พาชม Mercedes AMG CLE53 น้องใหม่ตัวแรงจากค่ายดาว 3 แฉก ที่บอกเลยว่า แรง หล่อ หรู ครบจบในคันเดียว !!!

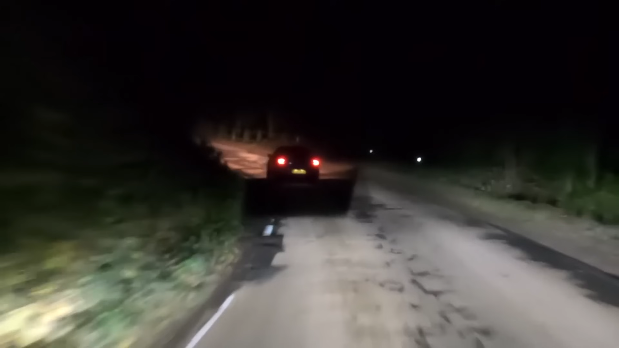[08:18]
7 ล้านที่เซลแล้วก็ยิงไปได้ไกลถึง 650 เมตรครับคันจริงน่าสวยกว่าในรูปเยอะเลยเอ้าไปดูภายในกันหน่อย